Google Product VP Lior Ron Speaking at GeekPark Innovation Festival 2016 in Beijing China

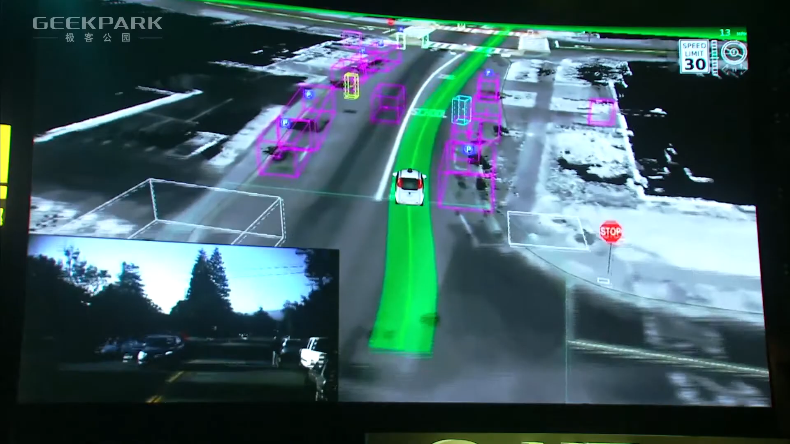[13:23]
on the cones doesn't only need to identify cones it also need to
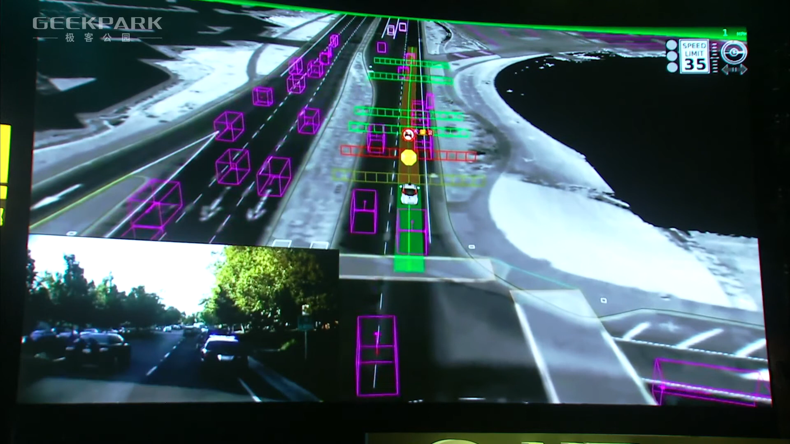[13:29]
identify any cars so it needs to know if a car has some flashing light on top of it it's actually a police
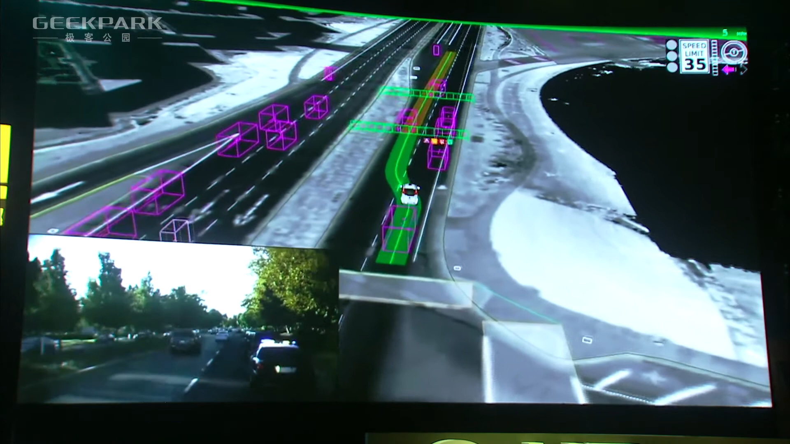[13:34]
car and you need to stop and view left it needs to know that that orange box is actually a school bus and I have to stop and be patient as the school bus actually merge into traffic it needs to understand what pedestrian and bicyclists what
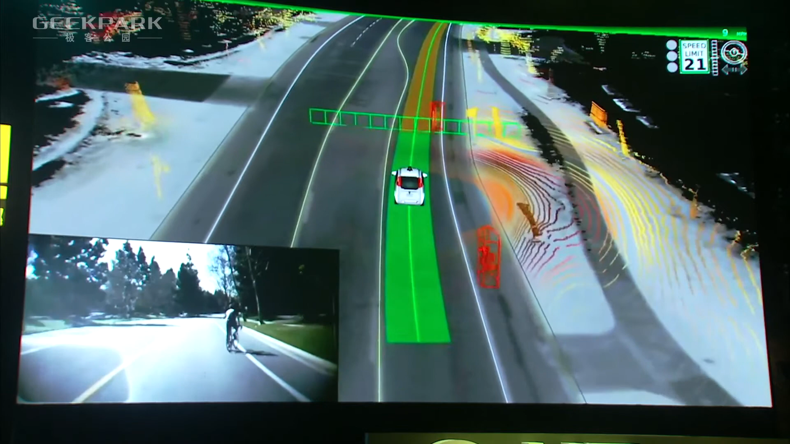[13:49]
humans are doing on the road and if a bicyclist is actually waving his hand it probably want to merge into the road
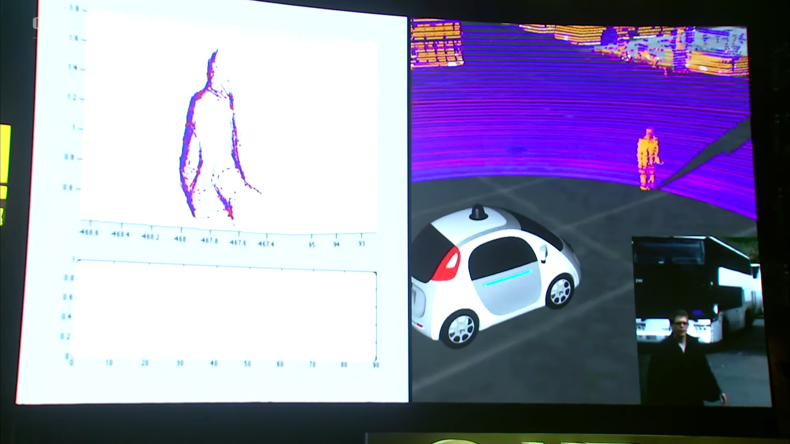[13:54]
and if a police officer is raising his hand is probably want to stop and he's waving his hand
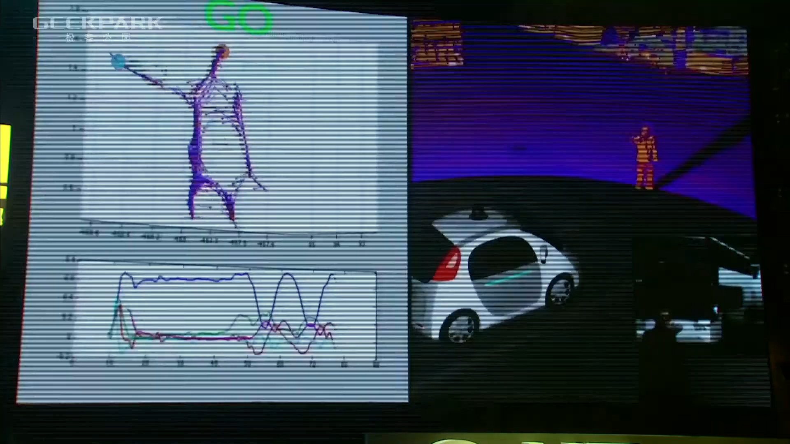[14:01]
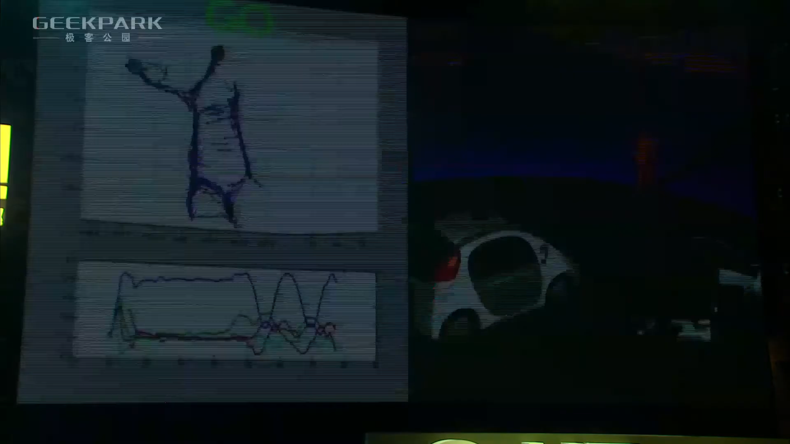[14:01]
he probably want to go so those cars are
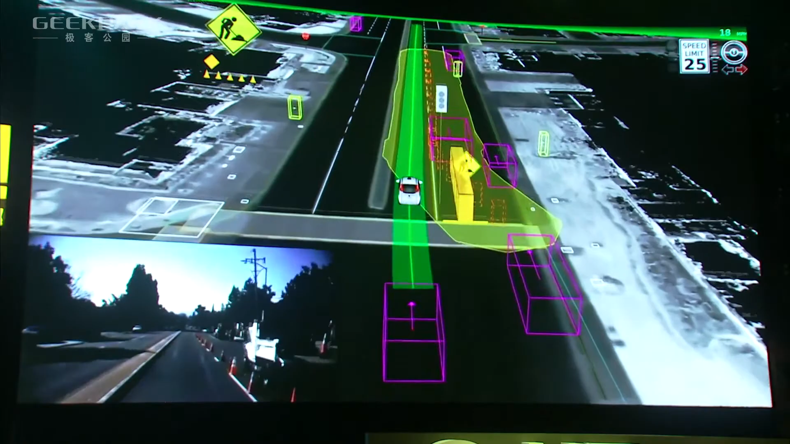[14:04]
learning by sharing that knowledge between them in the very simplistic example here the
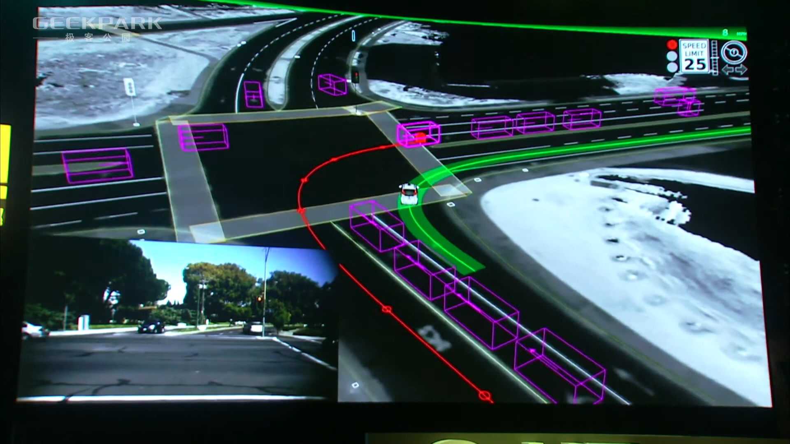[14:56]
is going to make a u-turn and stopping just before it actually does that